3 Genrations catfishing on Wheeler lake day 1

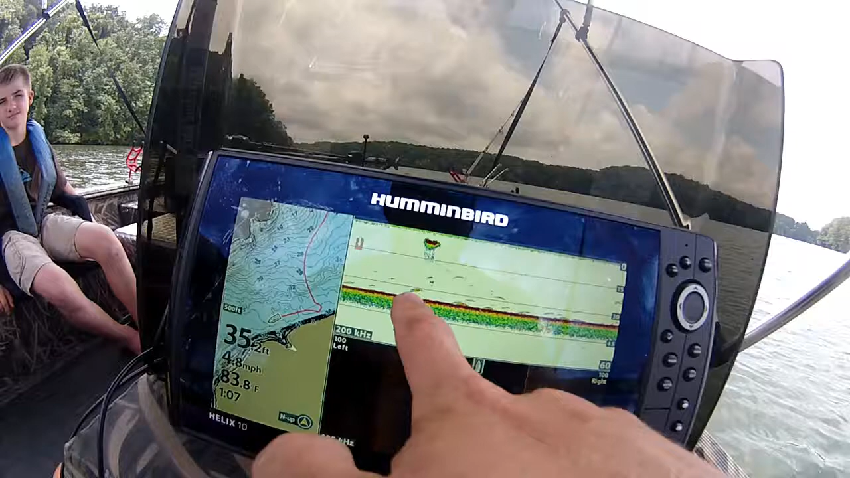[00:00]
On screen: depth 35.2 ft, water 83.8°F, speed 4.8 mph
All right guys, so I'm hoping that this is all catfish stuck in here on the bottom. And if it is, hopefully they'll want to eat. We're setting about 35 foot of water.
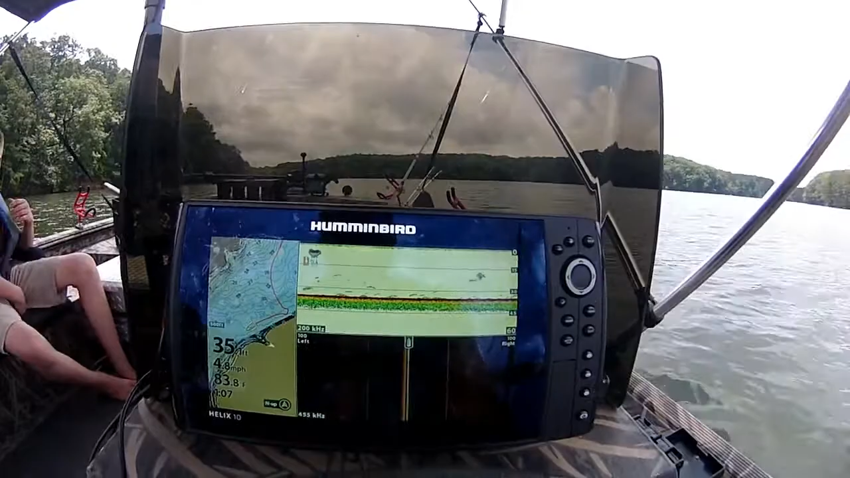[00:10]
And we're just going to go up. The wind's stronger than the current. We're going to let the wind just blow us back. And we're going to drag some and drift a couple. And we're just going to go around this bend. Go reel it in.